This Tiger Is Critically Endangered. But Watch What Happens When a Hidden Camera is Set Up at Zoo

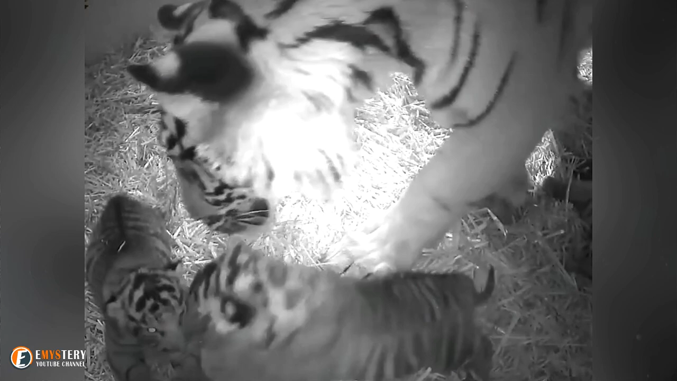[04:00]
Melody gave her new babies a thorough clean before attending to their first feed in safety, tucking them away in their den. Thanks to the cub cam, the zoo was able to capture some of the cubs' defining first moments and share them with the public.